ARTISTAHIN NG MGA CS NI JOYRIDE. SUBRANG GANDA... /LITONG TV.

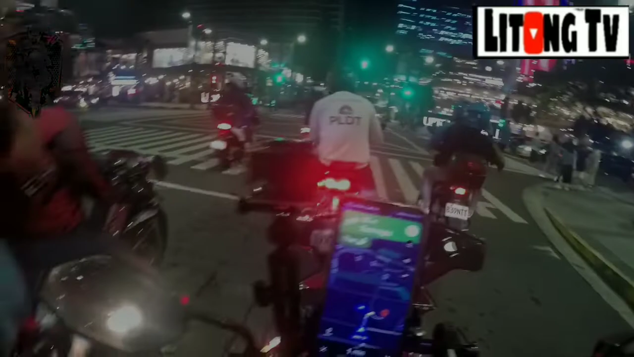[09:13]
Alright mga paps, nandito na tayo sa Town Hall kung saan yung drop off location ni sir.
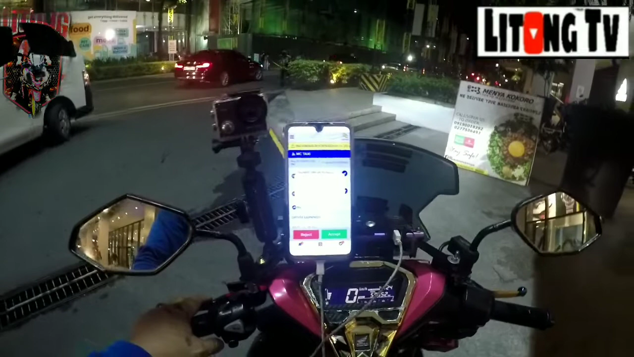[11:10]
So yun, mga paps, pinasokan agad tayo ng booking. Alright, so inaccept natin. Naglo-loading nga lang, mga paps. Yun, nakuha natin, mga paps. So huling biyahe na natin to, mga paps. Alright, so tawagan na natin si ma'am.
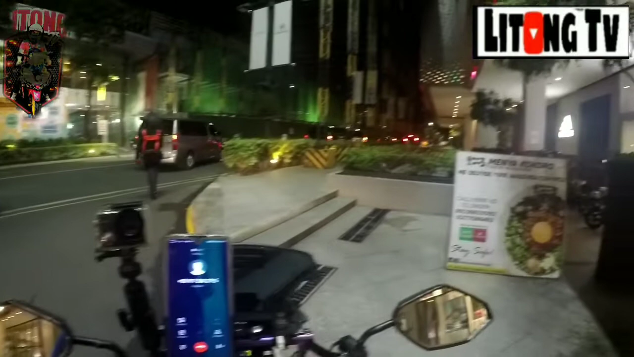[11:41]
Hello, ma'am. Papunta na ako dyan, ma'am, sa pick-up point nyo po. Okay, tatawag ulit ako, ma'am, pag nandyan na po ako.